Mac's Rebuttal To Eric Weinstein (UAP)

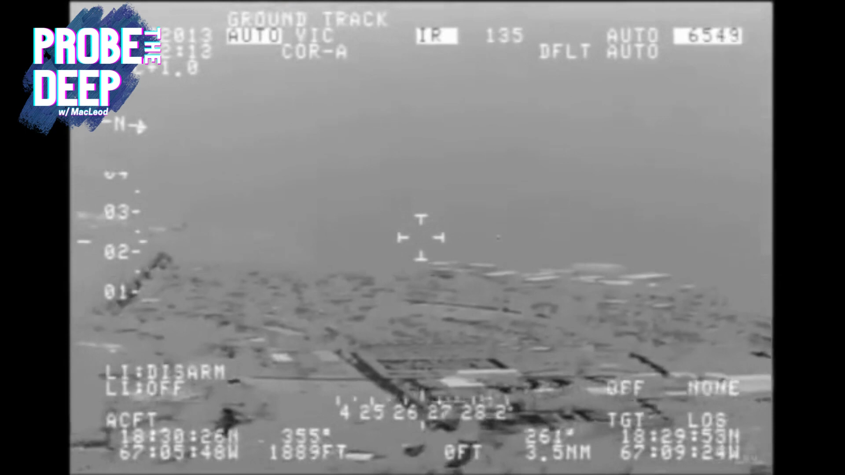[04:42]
The object witnessed by CBP and tower personnel recorded on the CBP DHC-8 aircraft thermal imaging system is of unknown origin.
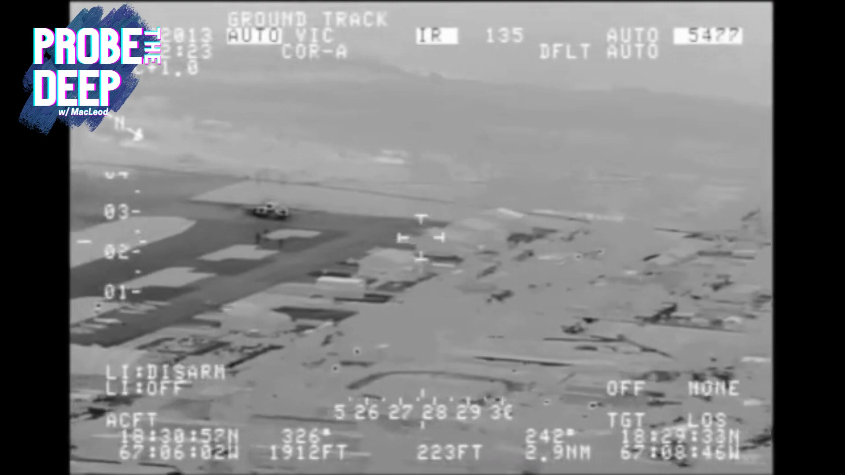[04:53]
There's no explanation for an object capable of traveling underwater at over 90 miles an hour with minimal impact as it enters the water through the air at 120 miles per hour, at low altitude,
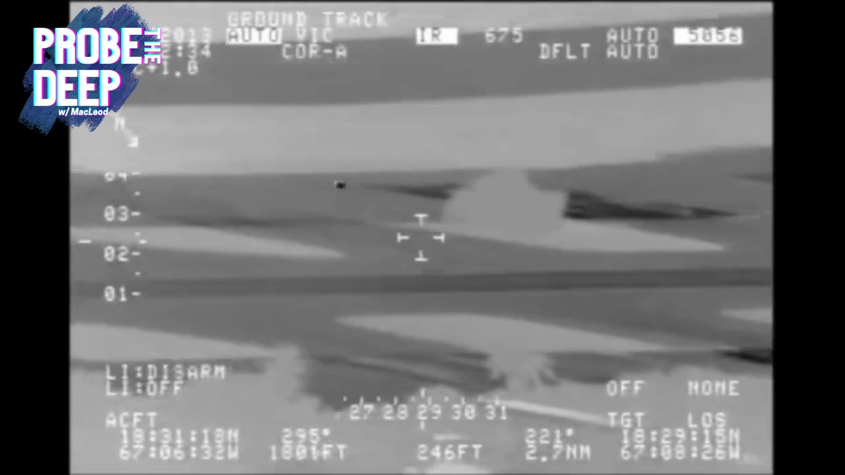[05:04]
through a residential area without navigational lights, and finally, to be capable of splitting into two separate objects.
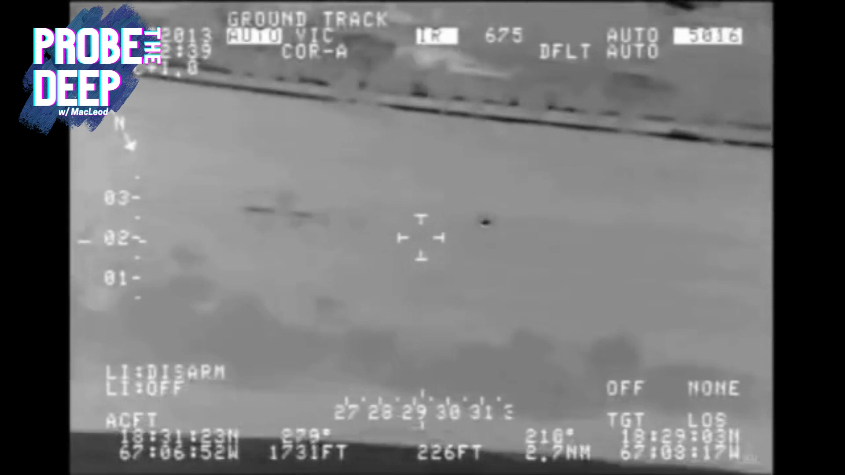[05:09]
No bird, no balloon, no aircraft, no one. No known drones, nothing.